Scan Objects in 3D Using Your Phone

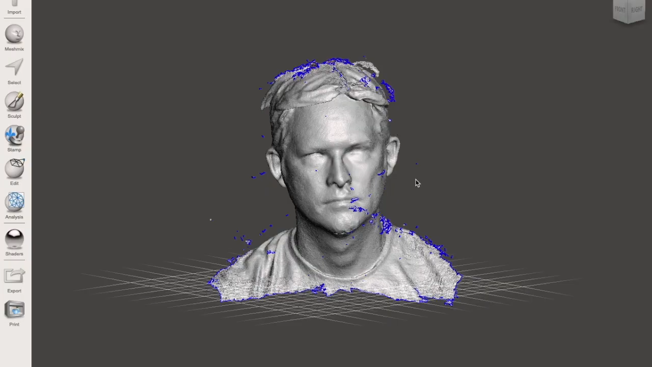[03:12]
So the scan comes in, uh, pretty,
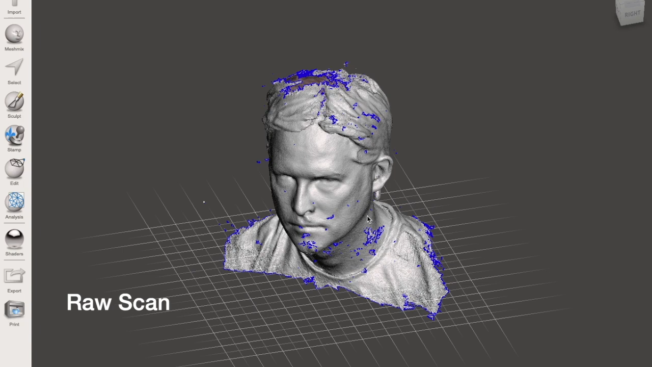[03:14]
uh, it's really detailed and it will also grab little, um, weird ghost bits in the air.
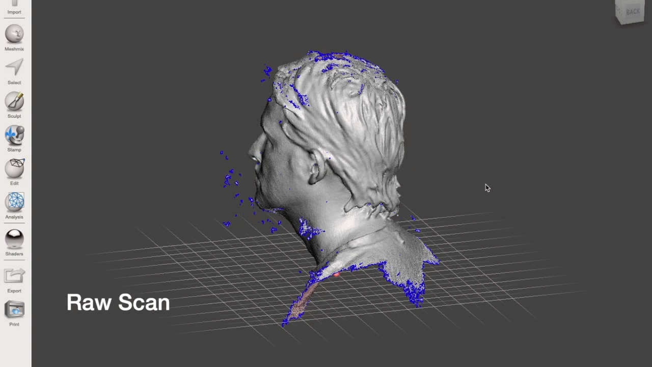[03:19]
So there's a built-in cleanup function in the app.
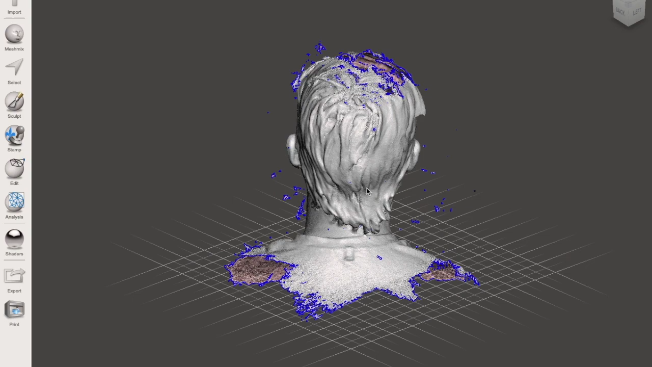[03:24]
Um, but it does require additional cleanup and I'm using mesh mixer for that.
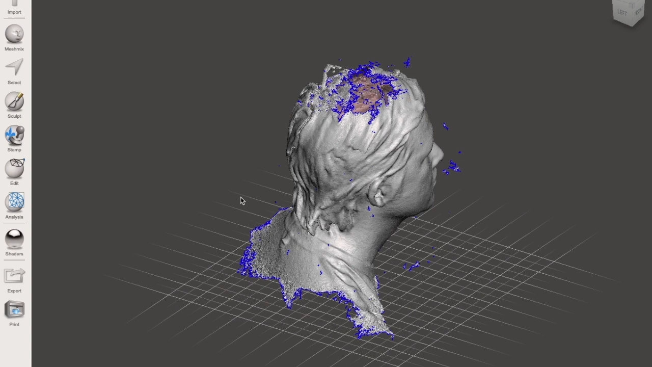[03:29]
Um, in mesh mixer, I'm also like smoothing it out a lot,